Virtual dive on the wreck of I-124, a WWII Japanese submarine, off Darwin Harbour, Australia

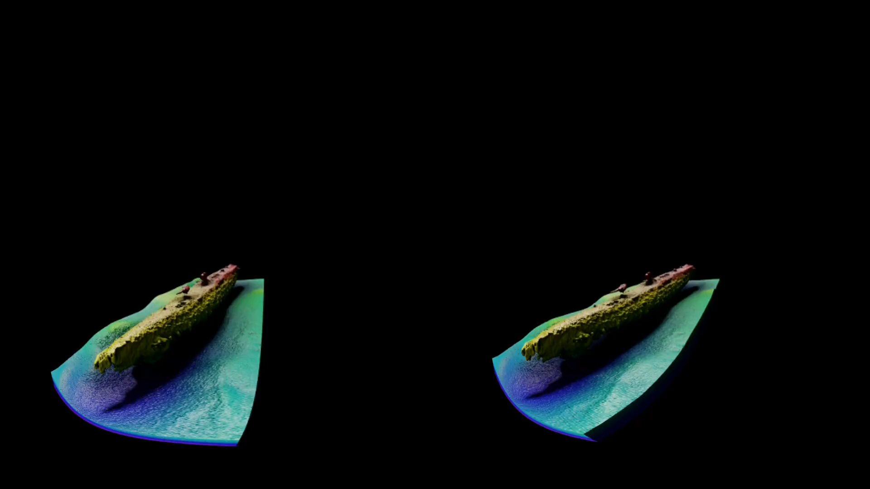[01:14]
There appears to be holes along the deck and damage to the conning tower. Are these changes associated with the battle in 1942?
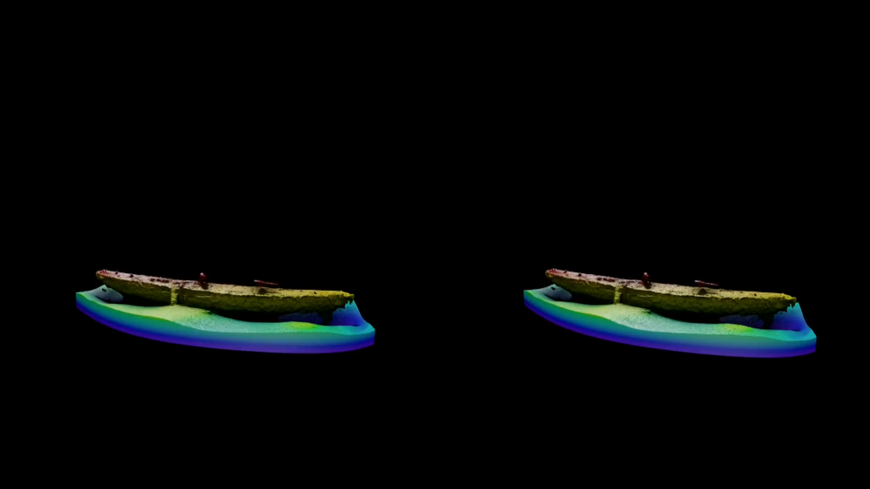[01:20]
The sinking event? Or are they associated with corrosion and other natural processes after lying on the seabed for decades?